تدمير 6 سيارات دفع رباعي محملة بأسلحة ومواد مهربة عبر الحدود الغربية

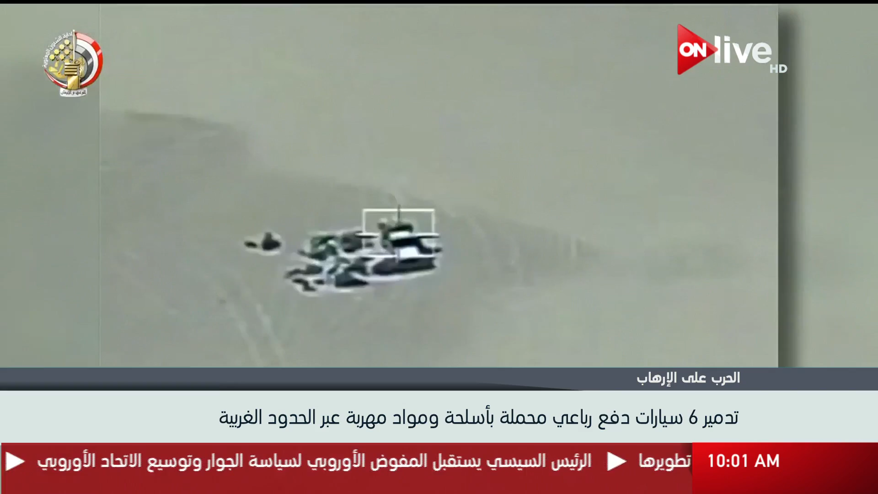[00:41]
دفع ربعي محملة بكميات من الأسلحة والذخائر والمواد
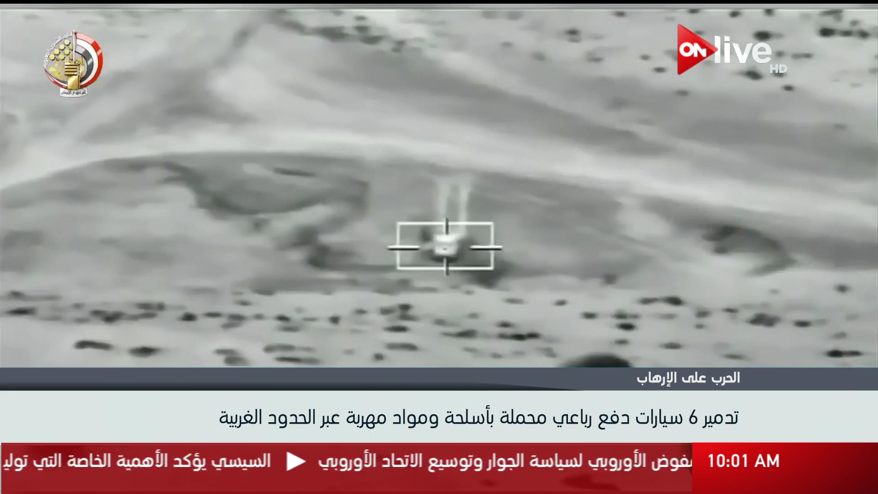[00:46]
المهربة داخل خط الحدود الغربية وقد أصفرت العملية عن
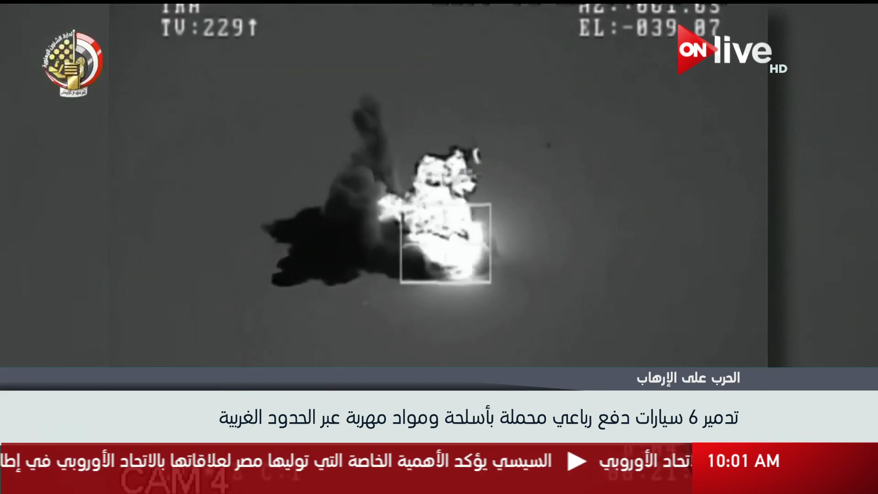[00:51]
استهداف وتدمير السيارات المتسللة والقضاء على العناصر الإجرامية الموجودة
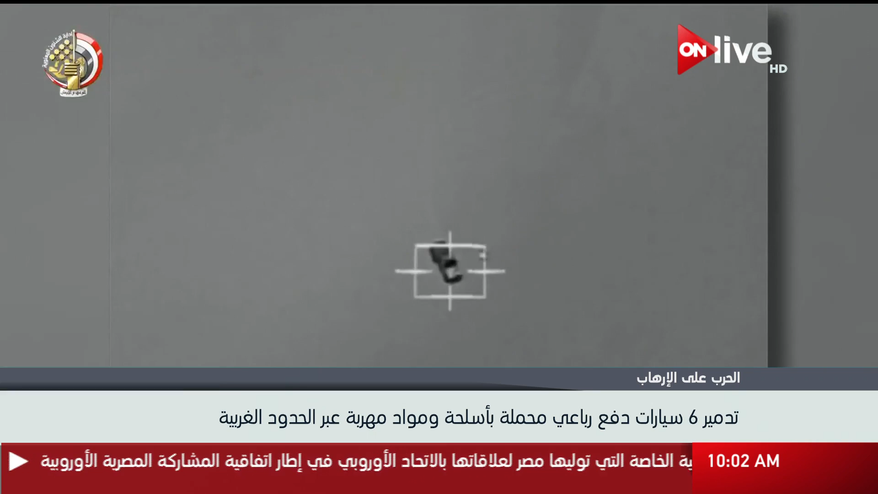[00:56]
بداخلها فيما تواصل عناصر حرس الحدود مدعومة بعناصر المنطقة الغربية
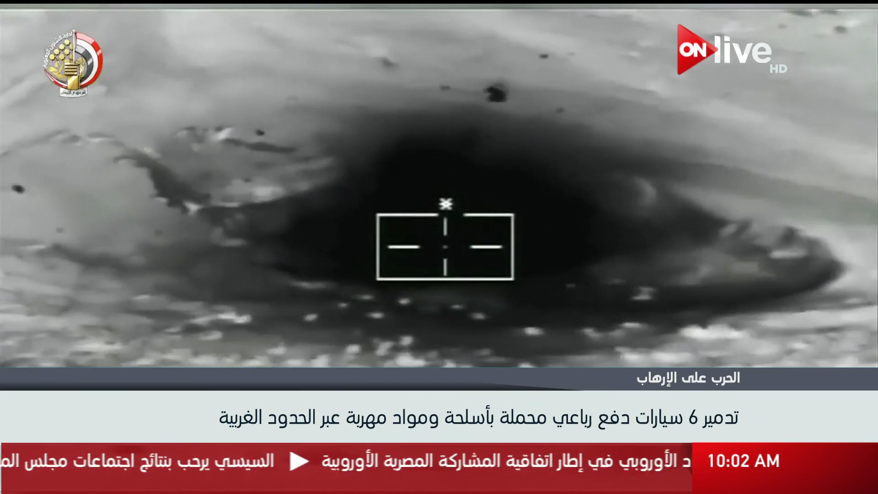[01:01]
العسكرية والقوات الجوية تمشيط المنطقة الحدودية لضبط أي عناصر هاربة في محيط العملية